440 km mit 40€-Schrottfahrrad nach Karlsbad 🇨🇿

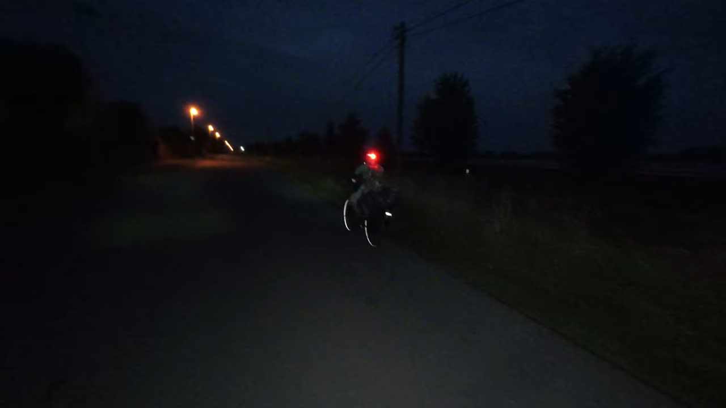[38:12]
Auto oder ein LKW hier lang aber sonst nicht das ist hier alles total leer die ganze Straße genau so wie es sein soll
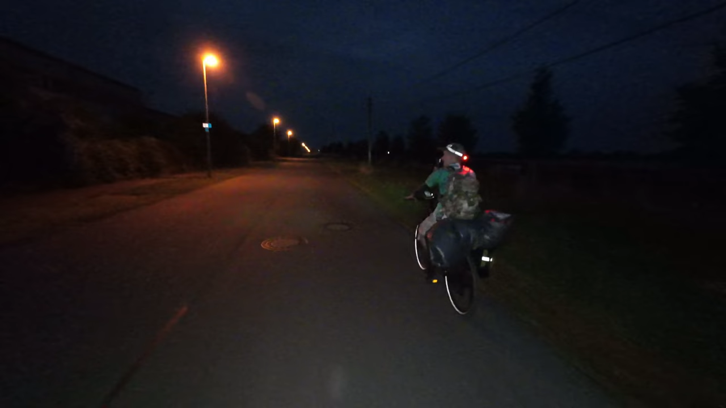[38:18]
genau so soll es sein so wie es sein soll bei Nacht zu fahren ist auch chillig
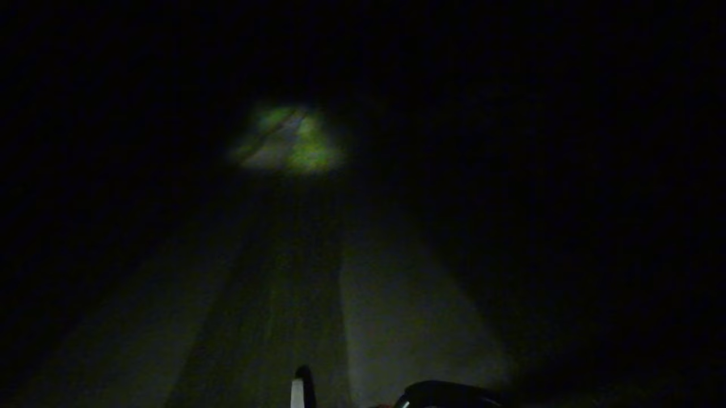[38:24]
oh da vorne war ein Reh so wir sind am Ziel angekommen und zwar hier ist die Hütte und hier sind wir und guck mal es ist hier alles eingezäunt das ist voll scheiße wir kommen gar nicht zur Hütte
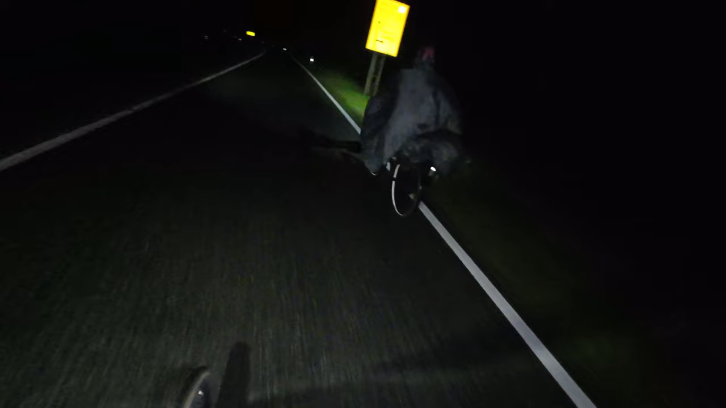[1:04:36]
vor uns stand gerade ein wildschwein und das nervt total dass ich hier weiterhin hier diese lamp hier die ganze zeit so halten muss weil das sonst so runter geht das ist voll beschissen so